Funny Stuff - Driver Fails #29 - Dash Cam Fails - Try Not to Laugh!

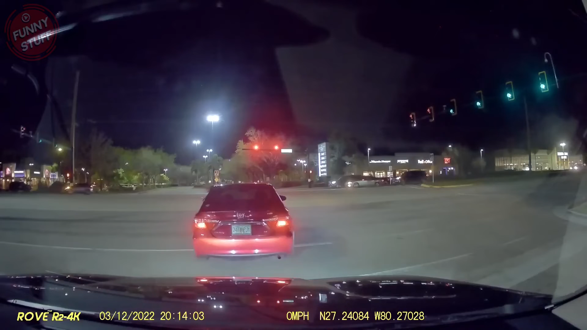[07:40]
Yep. Oh my fucking good. Wow. Good. Drunk ass fucking people. Wow. Yes. Yes. Oh! Yo! That's him! That's him! Oh shit! Oh shit! Oh shit! I love that! Oh shit!